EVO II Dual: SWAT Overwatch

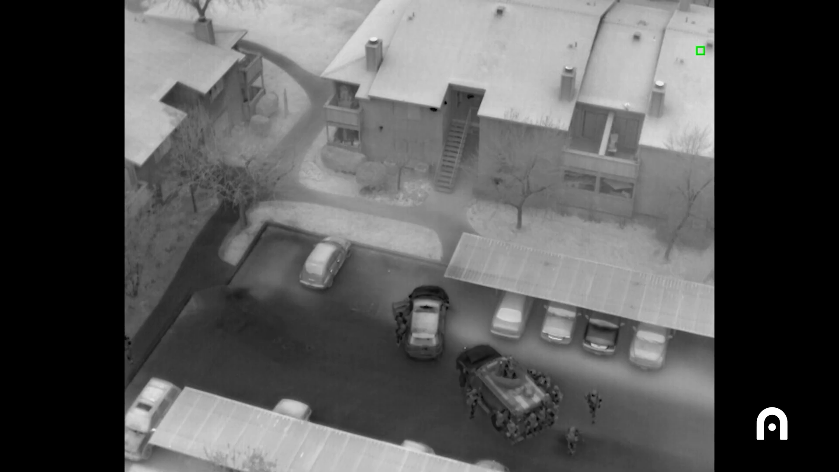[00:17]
We utilize it on every SWAT mission we do and at a minimum as an overwatch platform because